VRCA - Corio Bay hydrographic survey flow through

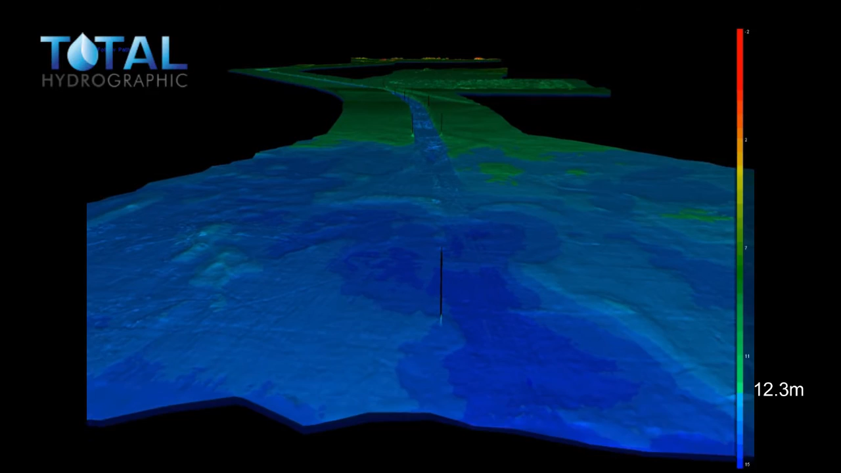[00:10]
In 2018, VRCA invested in a flow-through of our channels to show a 3D visualisation of all port waters. The flow-through commences at Point Richards Channel Entrance and the outer anchorage.
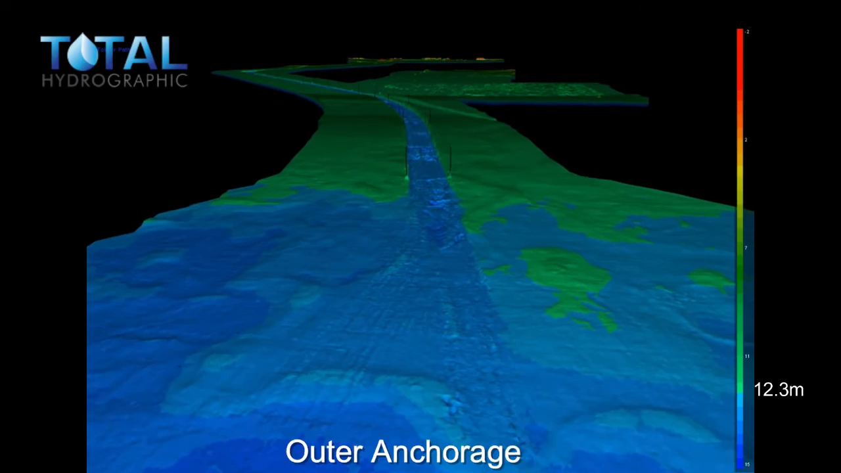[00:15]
To the right of the screen you'll see a colour bar which breaks down the depth contours that you can see in the flow-through data. Red indicates the shallowest depths, through to blue depicting the deepest depths. Anything in blue is deeper than 12.3 metres, the declared depth of the channel. There is a slight vertical exaggeration for effect. To the right you can now see the outer spoil ground. Also to the right is Point Wilson Channel leading to the explosives pier. By now you've probably noticed the black cones sticking up on either side of the channel. These represent the location of navigational
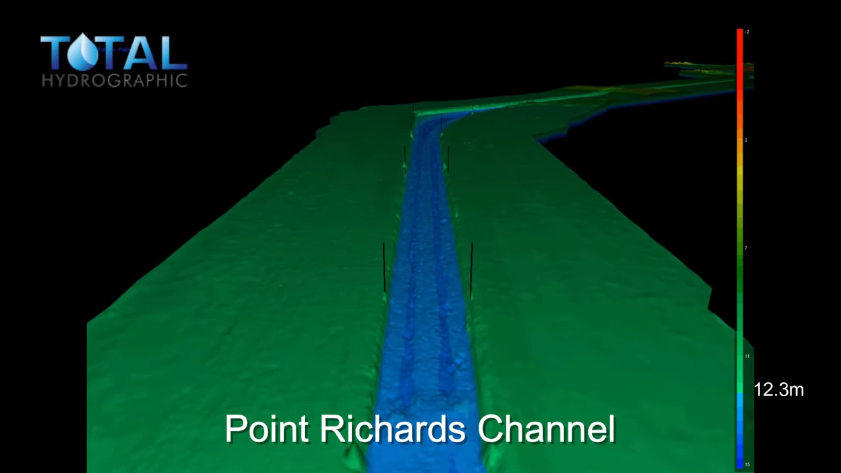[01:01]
beacons that are used by vessels to establish the location of the channels. It takes a ship approximately two hours to traverse the full length of the channel. We are now approaching the turn and this is also the end of Point Richards Channel.
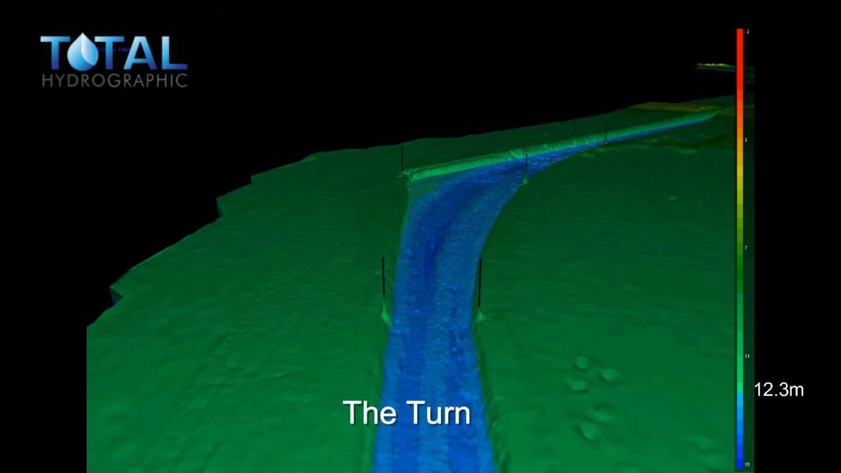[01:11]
Now the beginning of Wilson's Bit Channel.
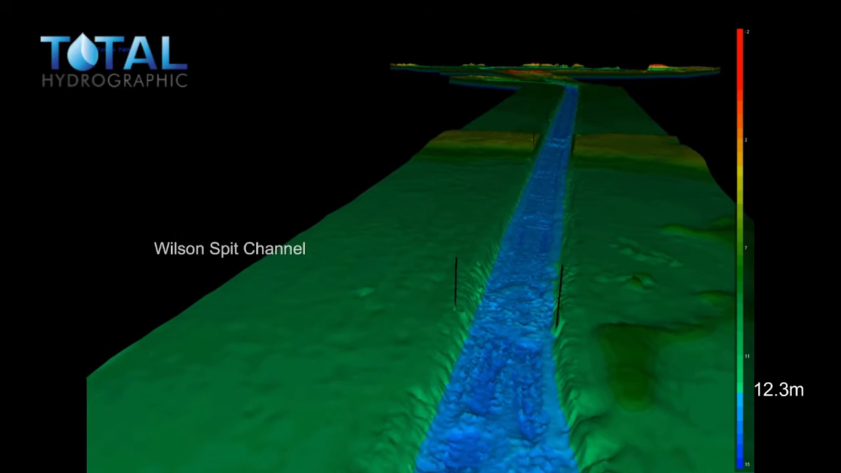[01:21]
In front of us now you will see shoaling on either side of the channel. This is known as Wilson's Bit.
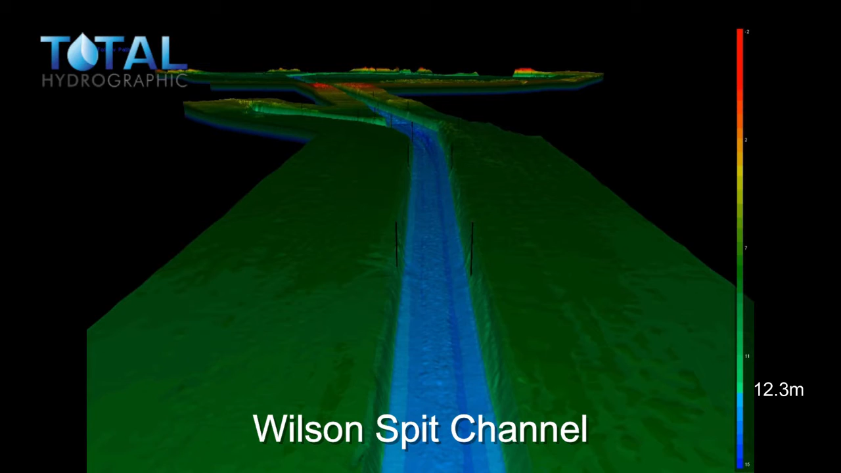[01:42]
We are approaching the end of Wilson's Bit Channel and the start of Hopeton Channel. To the left you will see Point Henry Channel to Point Henry Pier.
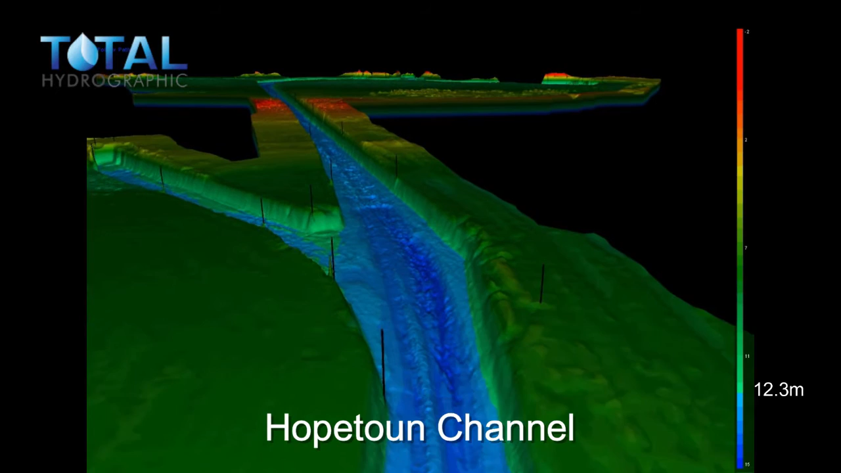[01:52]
We are now approaching a major shoaling on either side of the channel. This is known as the Cut. To the right of our current location is the eastern anchorage. And on the horizon to the left is Geelong City. To the left is the southern anchorage.
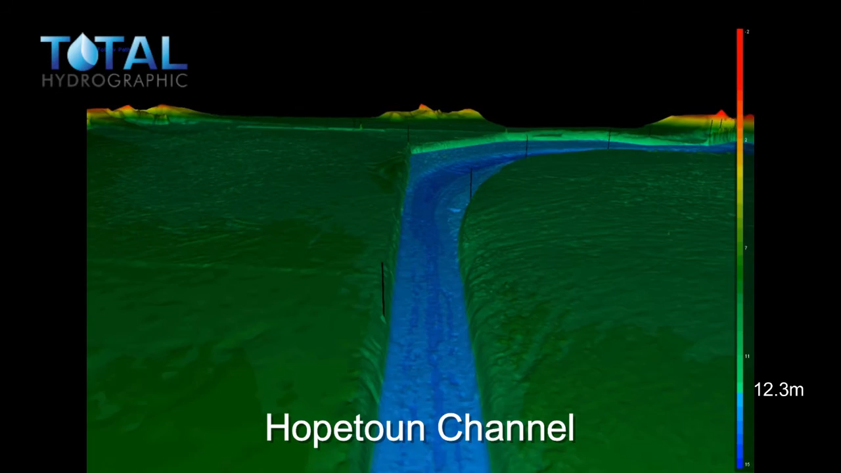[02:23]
To the right western anchorage. This is now City Bend. To the left is City Channel through to Cunningham Pier.
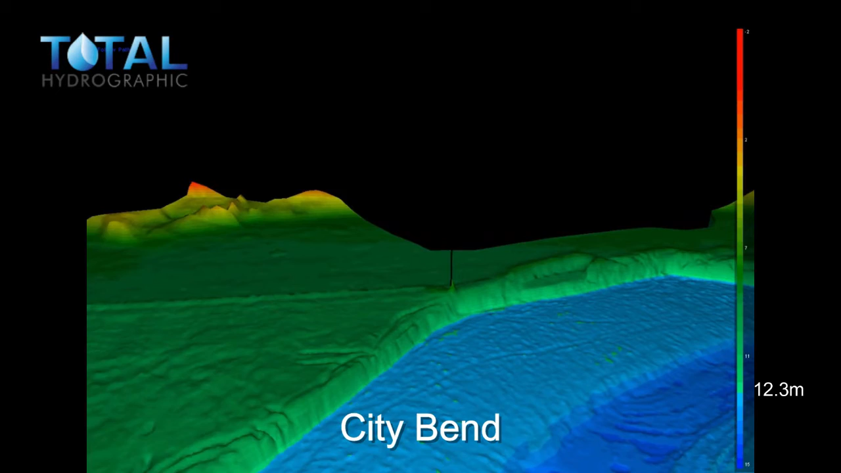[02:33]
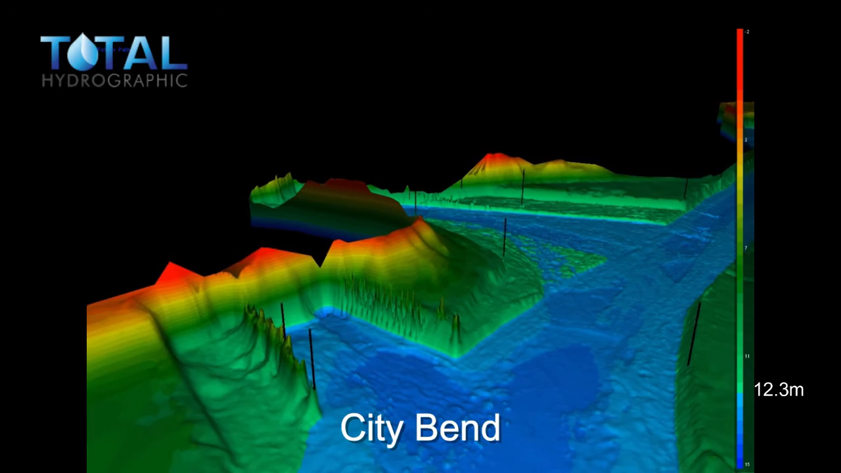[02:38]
To the left bulk grain piers at the beginning of Corio Channel, followed by the entrance to Corio Quay on the left. To the left LaSalle's Wharf. In 2017, VRCA invested in widening a section of the Corio Channel to continue to ensure the safety of navigation. The channel finishes at Refinery Pier.